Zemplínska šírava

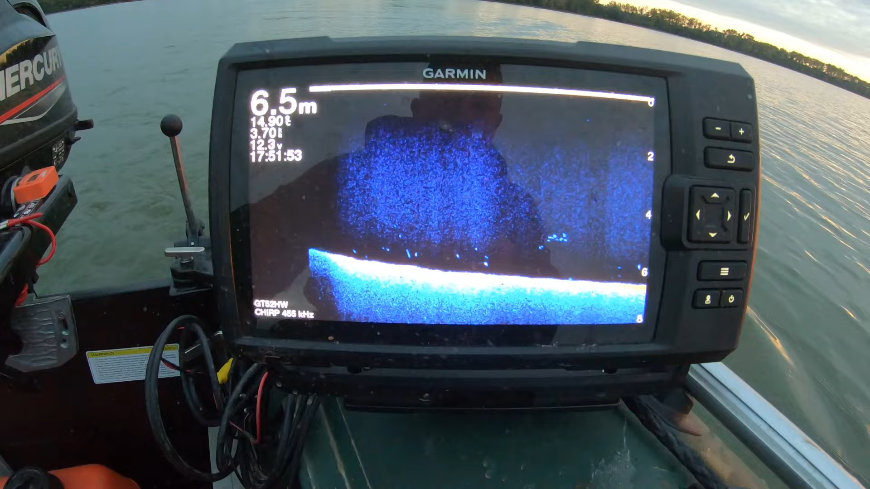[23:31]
On screen: depth 6.5 m
Sa blížim ku bojke. Je to veľmi jednoduché.
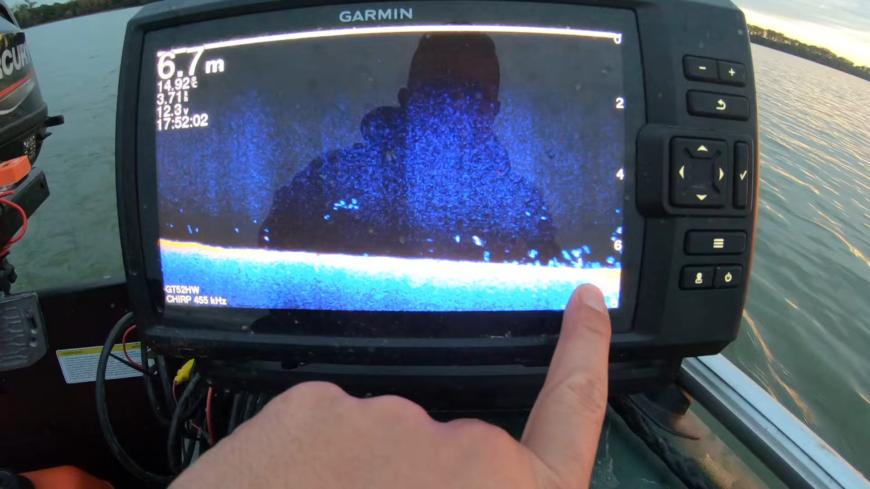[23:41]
On screen: depth 6.7 m
Tunek.
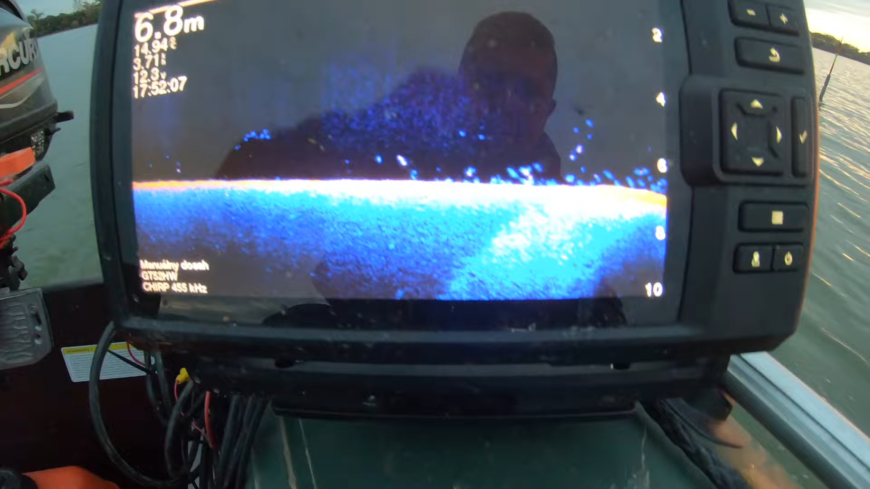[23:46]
On screen: depth 6.8 m
Začína byť také tvrdšie.
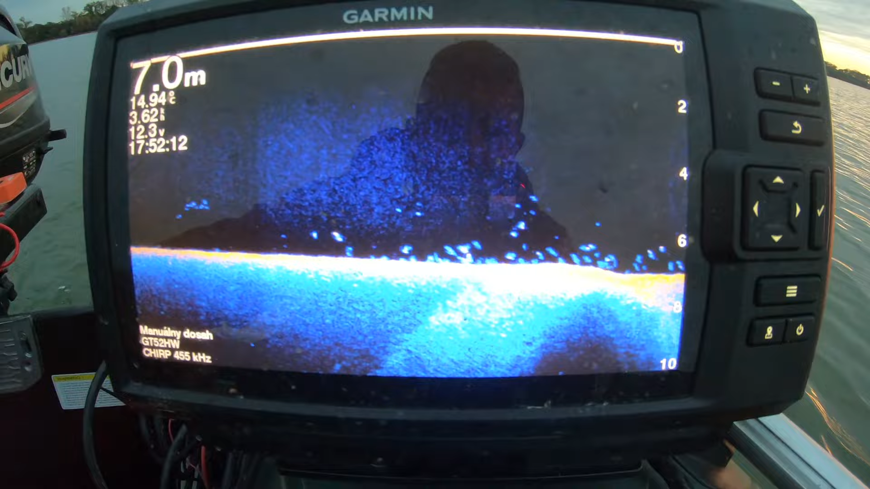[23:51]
On screen: depth 7.0 m
A presne vlastne vedľa bojky. To krásne tvrdé miesto.
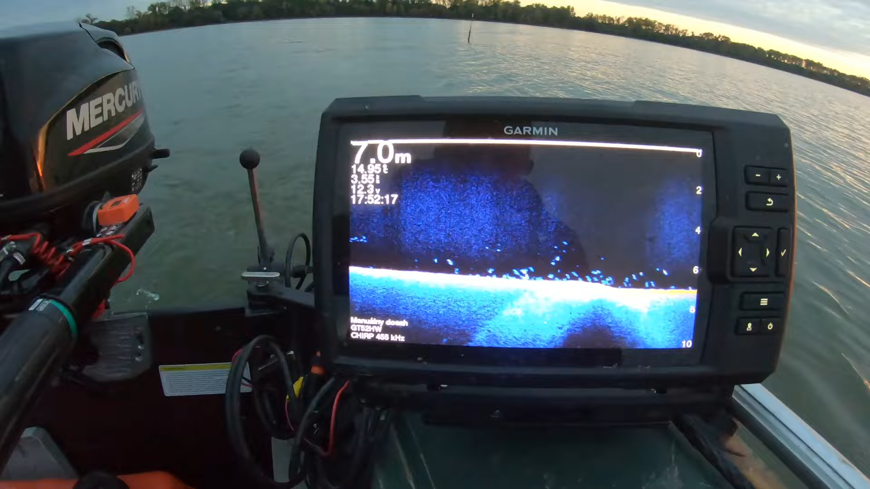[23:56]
On screen: depth 7.0 m
Je tu vlastne taká ozaj malá hranka.
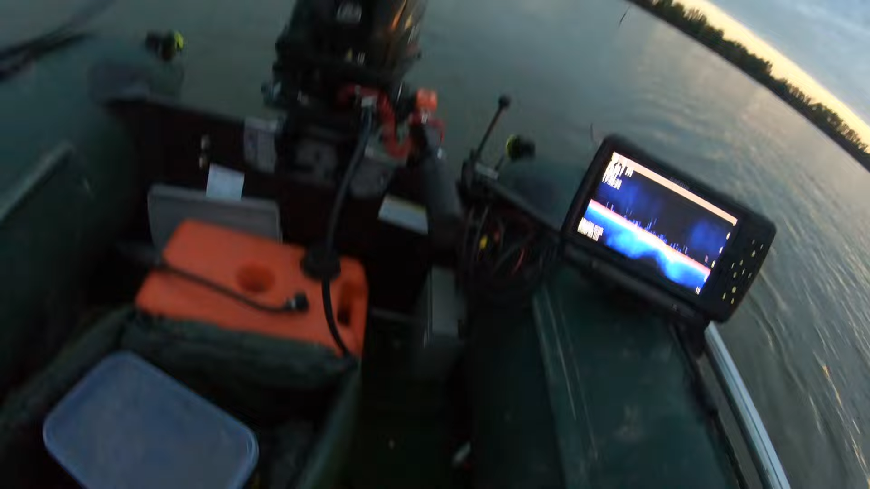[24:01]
A z tejto hrany mám vlastne tie pekné ryby. Takže tu to dáme.
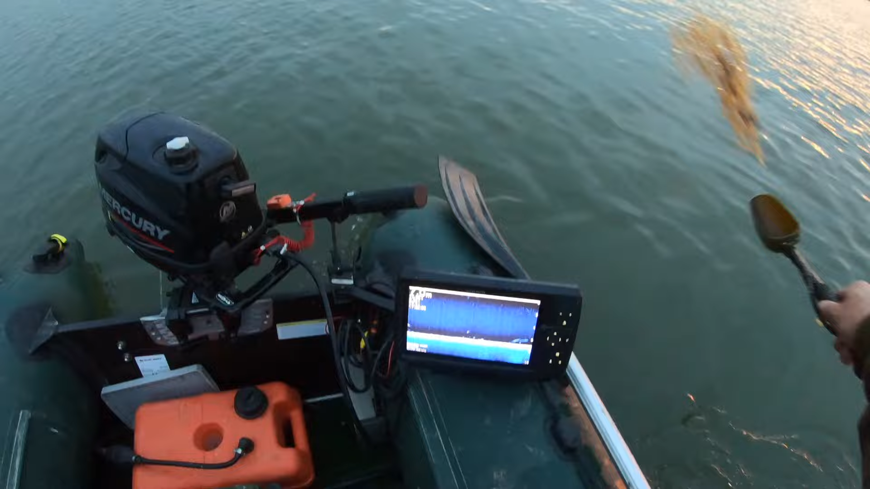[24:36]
No a tu to znovu pekne vidno.